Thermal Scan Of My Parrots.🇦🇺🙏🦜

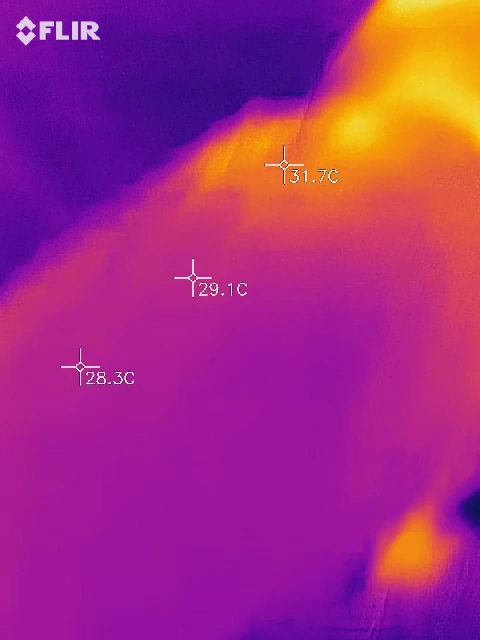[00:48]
Look at you. Oh my gosh.
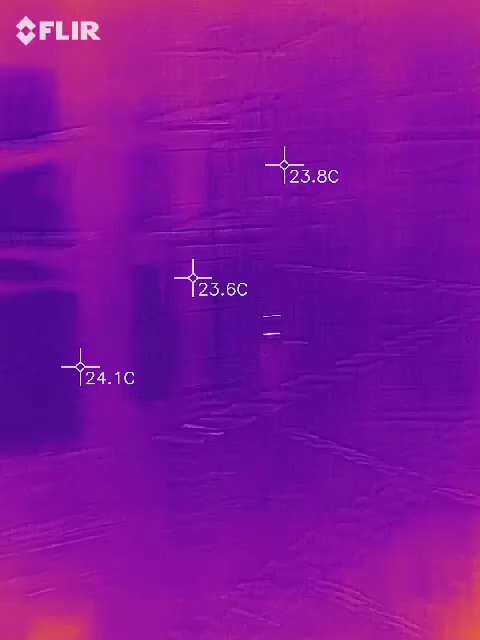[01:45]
Let's go see Radioactive Bird. Radioactive Bird!
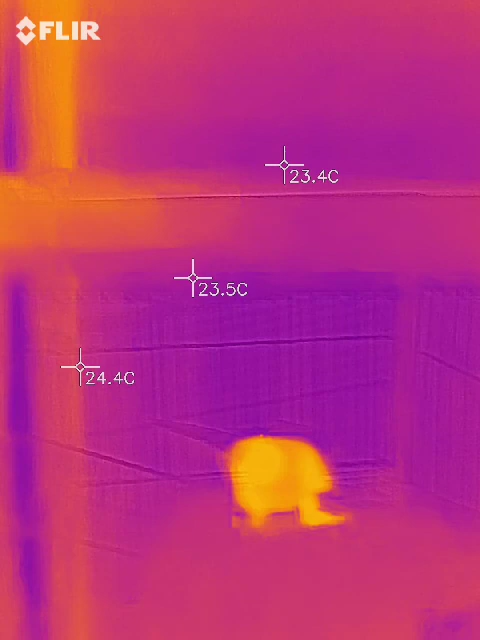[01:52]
If you can stand still, I'd like to get a picture of you. There you go!
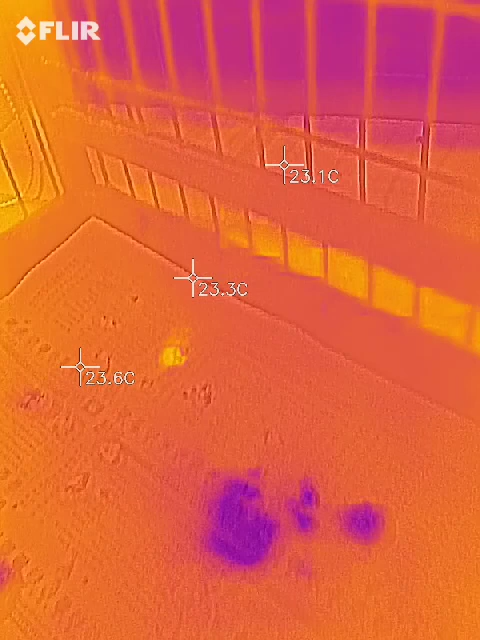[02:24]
I want to get a picture of you. Anything else in there? Nope!
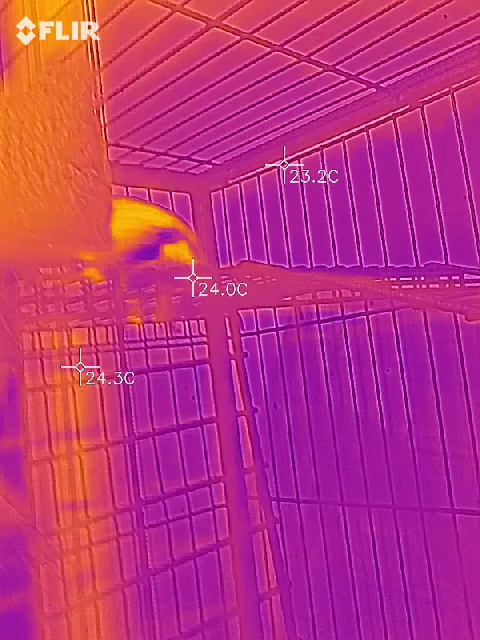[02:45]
He just doesn't want to calm down. Yes.